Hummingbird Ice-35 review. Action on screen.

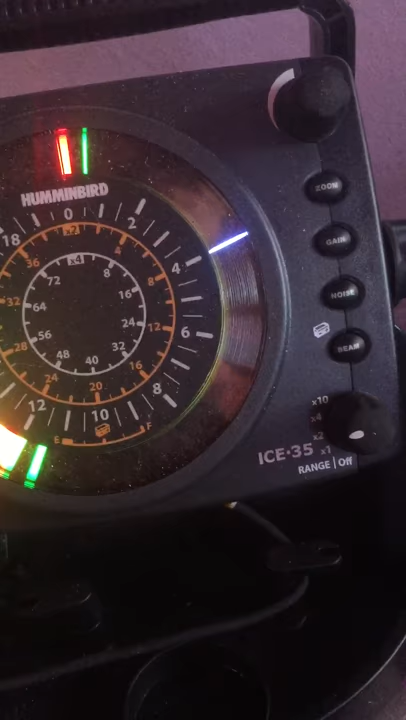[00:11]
I'm actually pretty satisfied with it I hooked it up the installation was pretty easy took
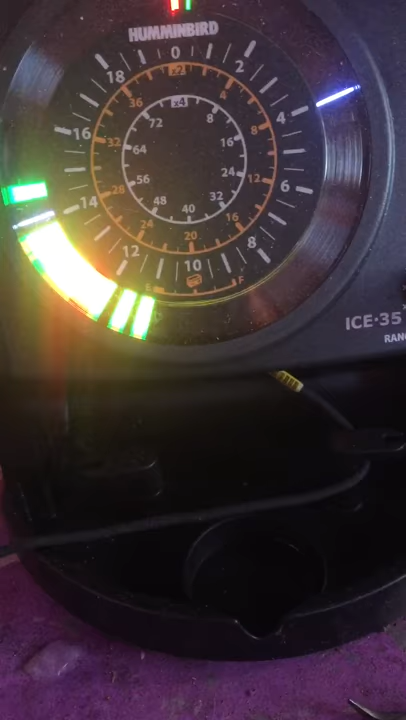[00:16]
all five minutes you can see my hook separation there we go we got a fish coming in right there you see that green light trailing behind me as I jig up that's my line that's the fish
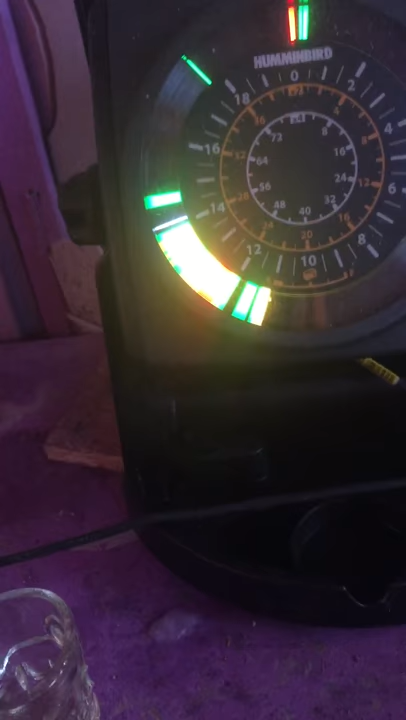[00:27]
so I'm gonna go down I'm gonna try to bring it up for you guys to show you how simple this machine works
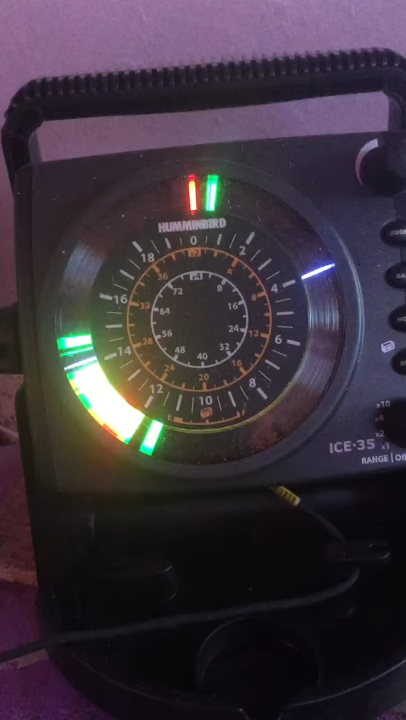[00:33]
super simple so the beam goes down into the hole right and bounces up
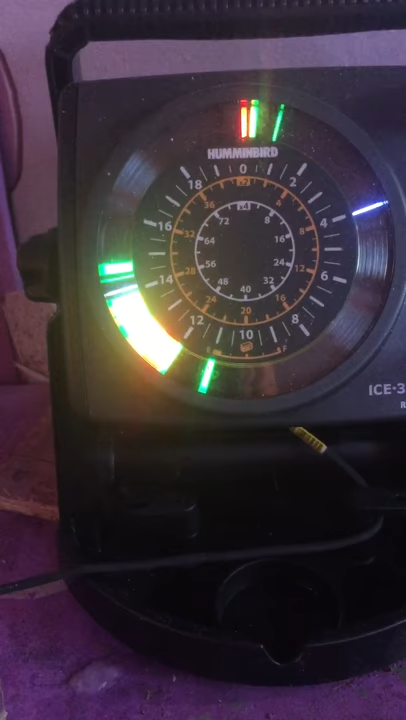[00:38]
off the bottom so what you want to do is you want to get your line way down there right
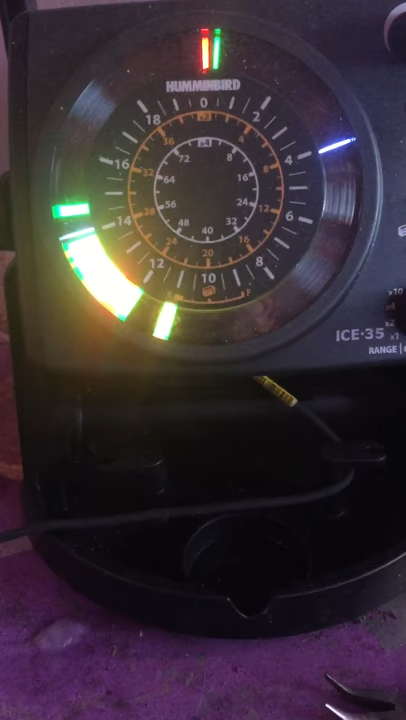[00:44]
the bottom is the red flashing I'm not sure how the camera sends up back to you folks
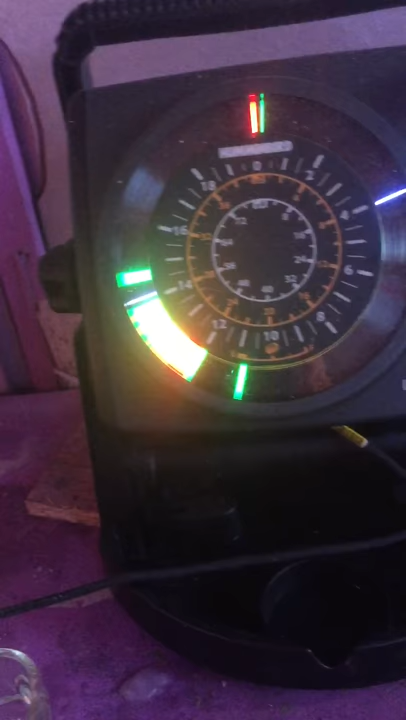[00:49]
right but on my end I see a red solid line and then my green hook right
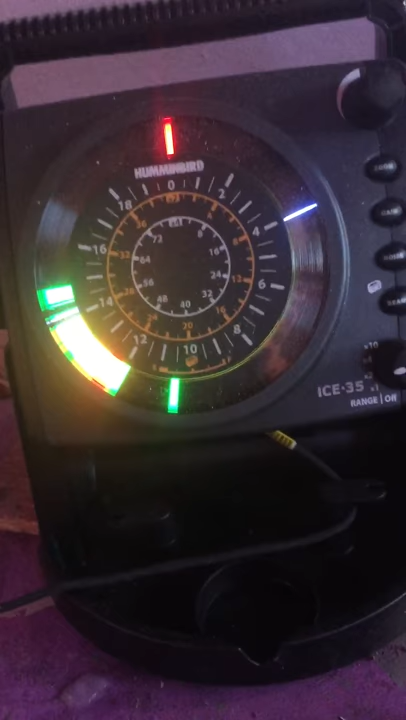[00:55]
so you're just gonna balance that thing and jig it the way that you normally would boom right there we got some action you
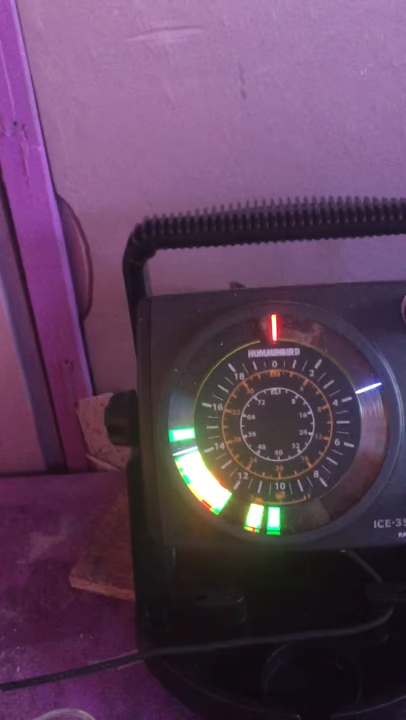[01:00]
see that tailing in that's a fish that's a fish if somebody wants to grab my phone gone you
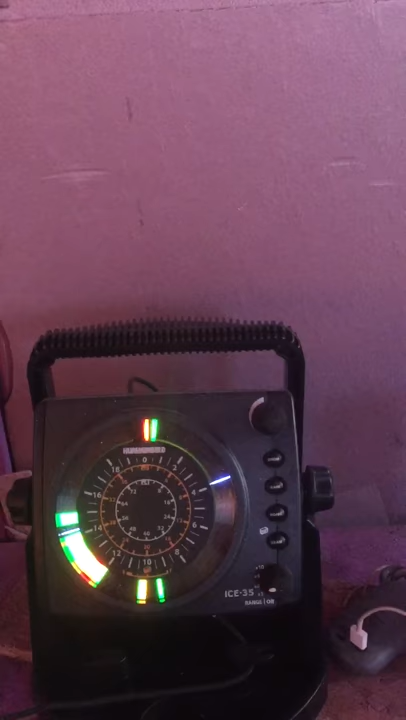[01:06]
mind mind grabbing the phone just keeping it on there I'm gonna try to tail this in for these folks
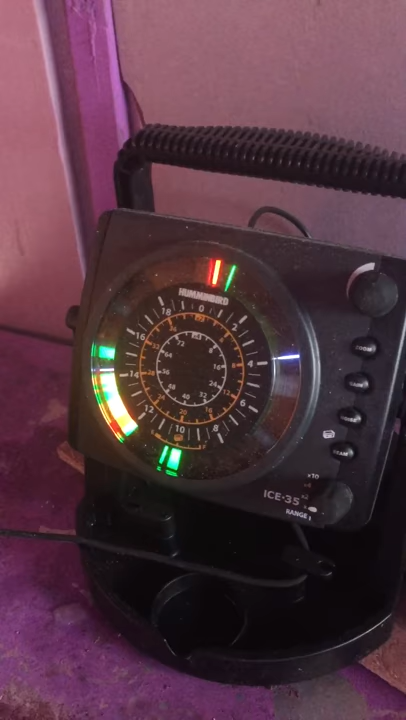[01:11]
right so you guys just want to keep it in we're bringing it up off the bottom you see that line right